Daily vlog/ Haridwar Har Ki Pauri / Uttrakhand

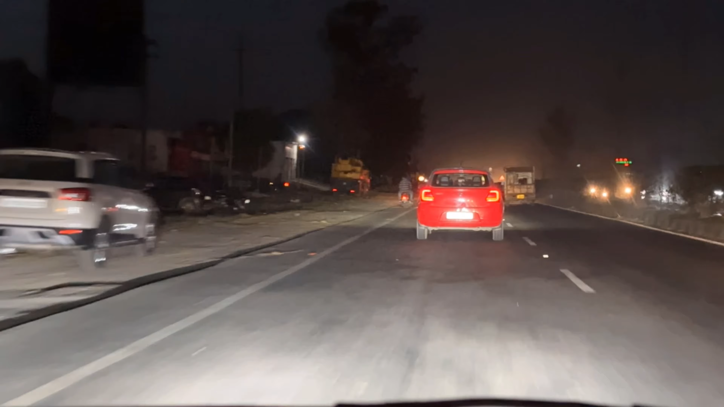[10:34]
यार ये कावड़ जा रही है क्या?
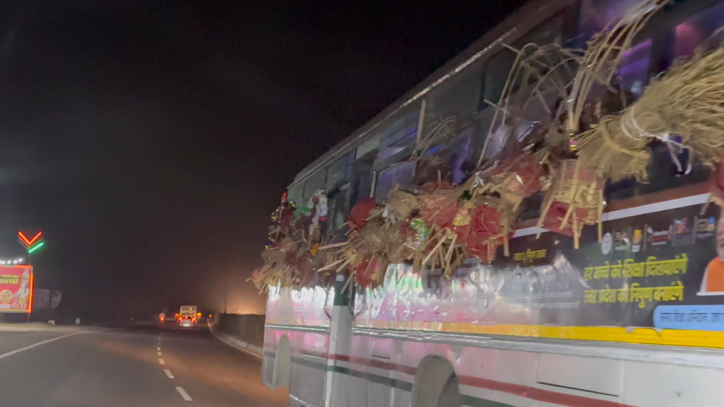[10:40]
कावड़ का सीजन आ गया क्या? अभी मैंने कई जगह देखा रस्तों में, जगह जगह कई बसों पे और मतलब लोग पैदल भी जा रहे थे।